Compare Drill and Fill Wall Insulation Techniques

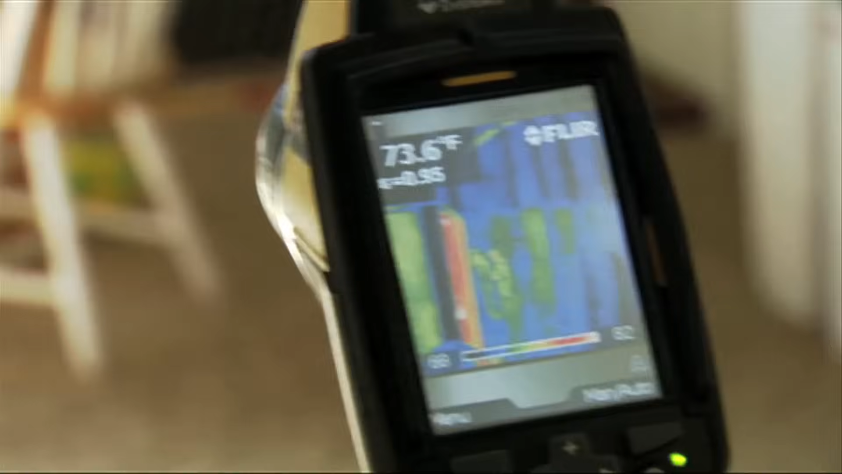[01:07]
On screen: spot 73.6°F
Once the framing has been located, either from infrared imaging or stud and fire block probing, we start by drilling the holes to fill each wall bay.